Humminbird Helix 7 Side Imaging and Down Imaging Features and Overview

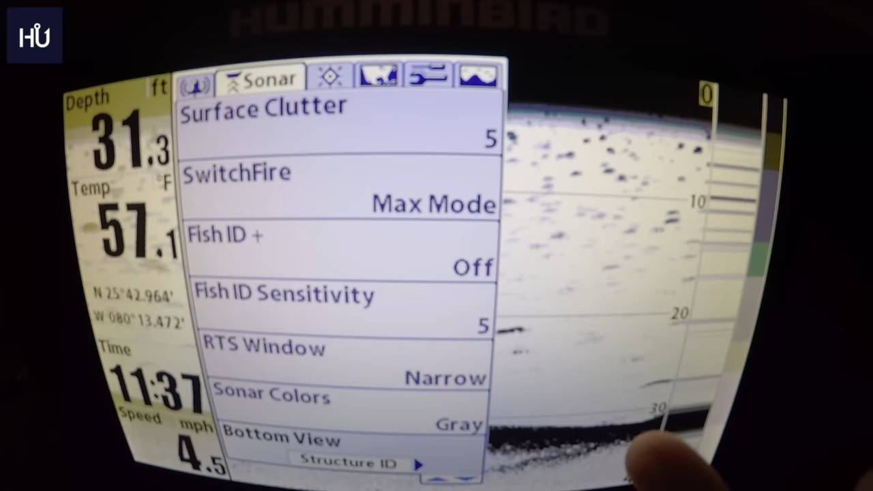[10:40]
On screen: depth 31.3 ft, water 57.1°F, speed 4.5 mph
off the bottom uh with this justin simulation i can't really give you any kind of details on it but uh when you play with it it's that's when you
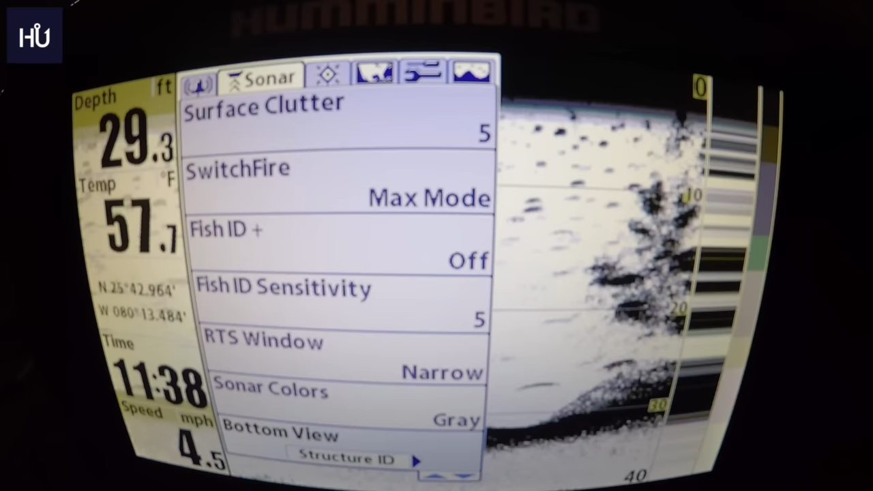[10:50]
On screen: depth 29.3 ft, water 57.7°F, speed 4.5 mph
if you know you're going to need that you'll know you need to play with this feature okay and zoom width you have narrow medium and wide that's if you zoom into a uh certain thing there it'll
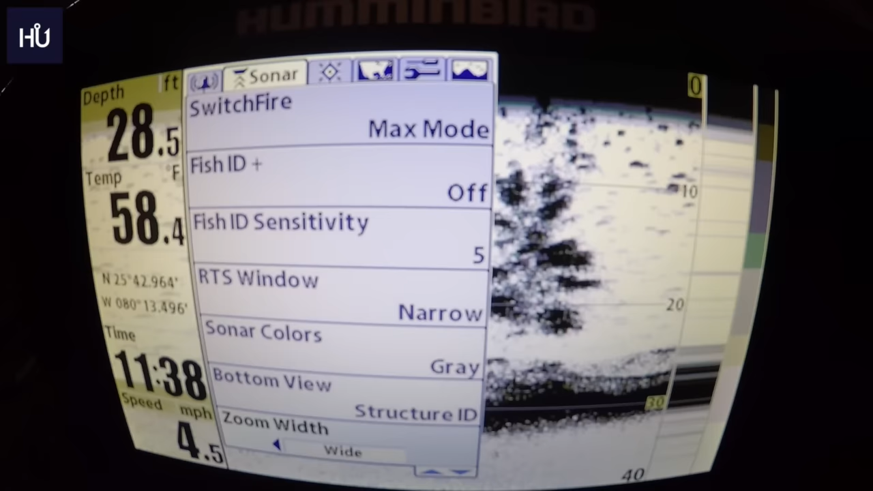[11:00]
On screen: depth 28.5 ft, water 58.4°F, speed 4.5 mph
it will let you change how it zooms in uh side imaging readouts will show on or off of course you know what that is color bar on or off that just lets you
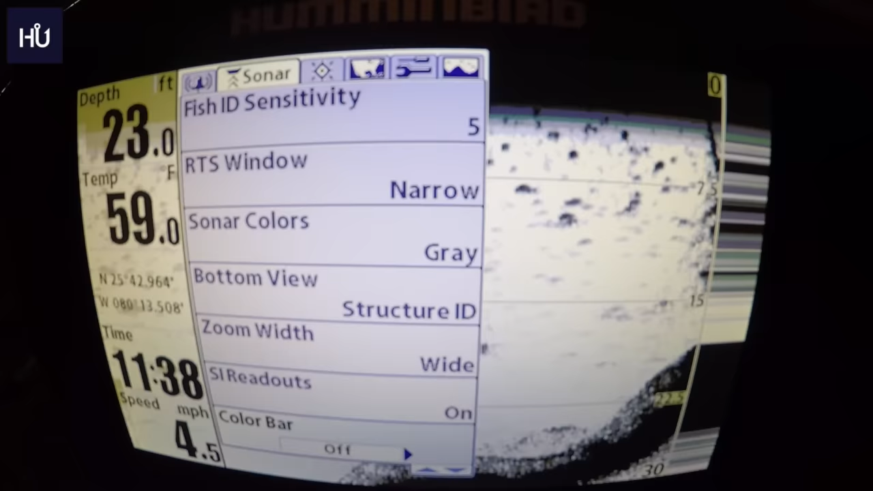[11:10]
On screen: depth 23.0 ft, water 59.0°F, speed 4.5 mph
change the uh on the side here it'll let you show the colors and what the water going
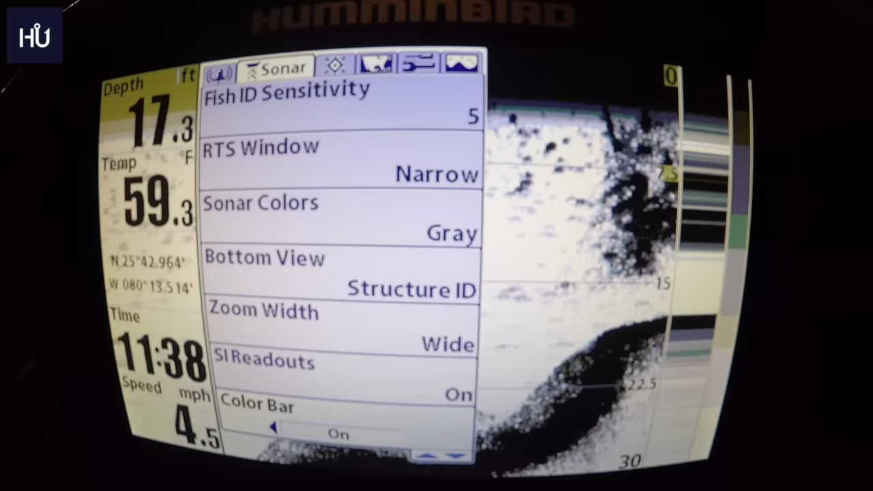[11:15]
On screen: depth 17.3 ft, water 59.3°F, speed 4.5 mph
in there generally you just need that off that's just nothing ice fishing mode have no idea what that is
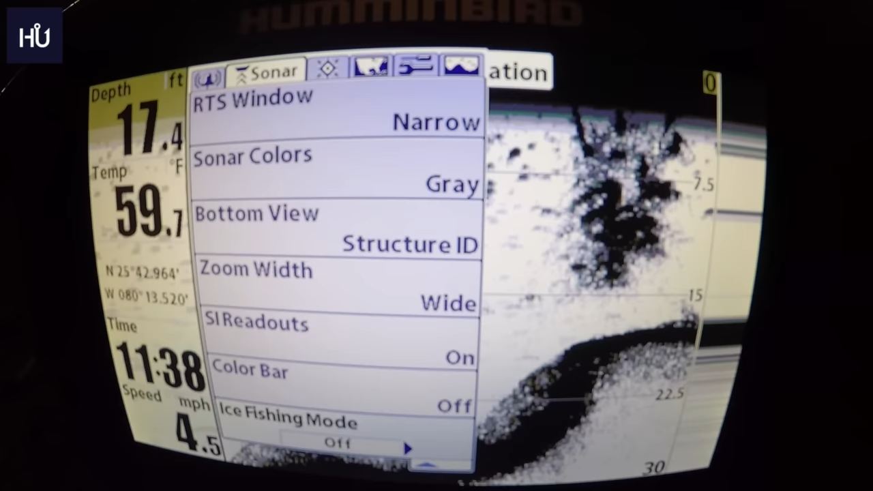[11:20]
On screen: depth 17.4 ft, water 59.7°F, speed 4.5 mph
uh down here in texas we don't get ice so i don't know anything about it uh no it comes out of refrigerators but that's about it uh sonar colors uh you have your oops
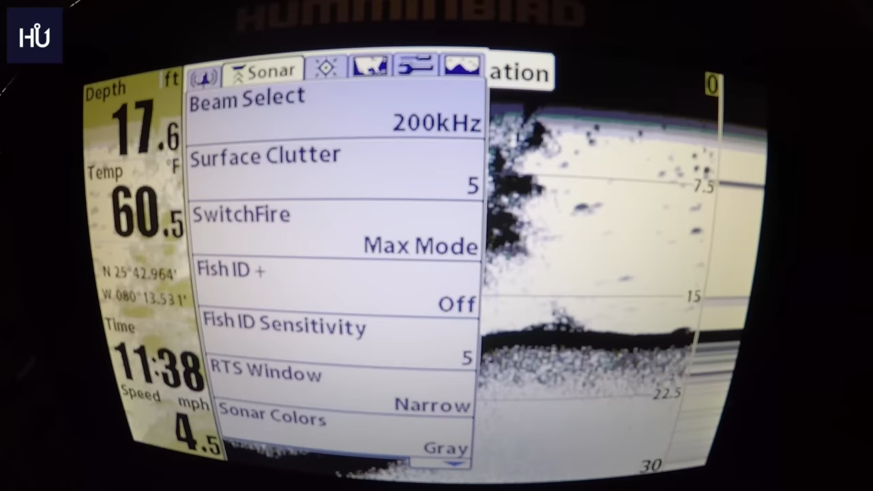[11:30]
On screen: depth 17.6 ft, water 60.5°F, speed 4.5 mph
again back there so we've come all the way back around here
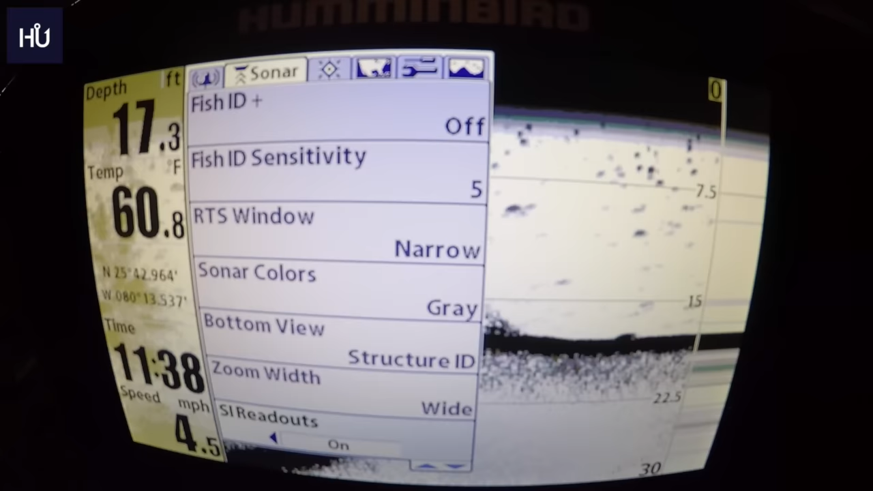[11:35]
On screen: depth 17.3 ft, water 60.8°F, speed 4.5 mph
color bar ice fishing mode and we're back up to sonar so we're going to move over here to
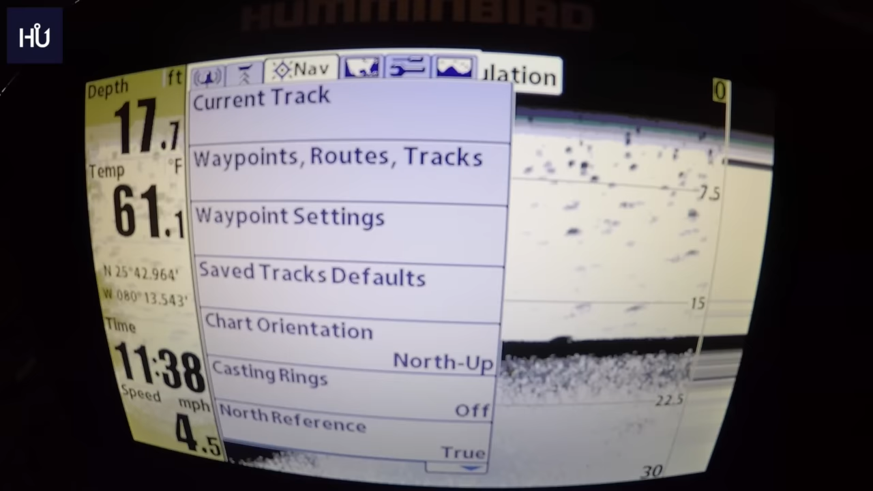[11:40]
On screen: depth 17.7 ft, water 61.1°F
our navigation uh current track we're going to go over to our right this will let you save your current track it'll let you clear them the appearance of it and it'll let you stop tracking it stop
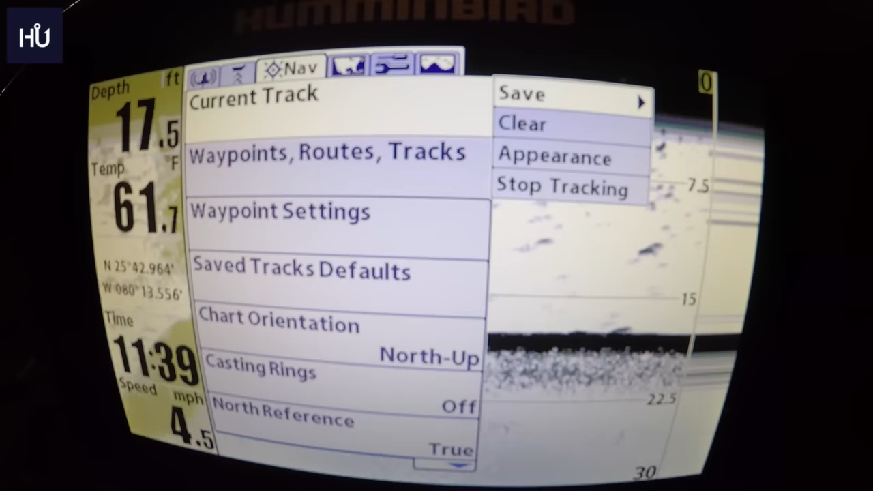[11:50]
On screen: depth 17.5 ft, water 61.7°F, speed 4.5 mph
saving it in there uh your track is like let's say you stop you start from the ramp you stop in a marina then you go down the lake and hit another arm it
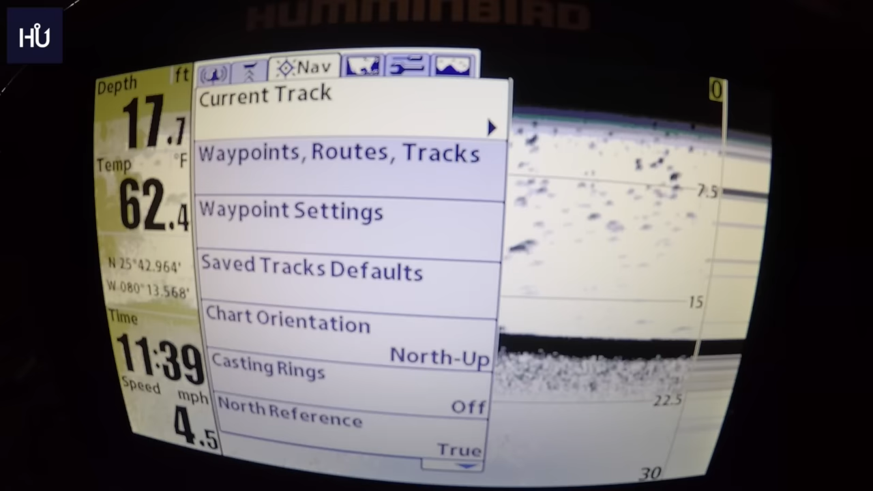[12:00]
On screen: depth 17.7 ft, water 62.4°F, speed 4.5 mph
will show that track of exactly where you're going on your unit um waypoint routes tracks again this shows all that lets you kind of get in there of course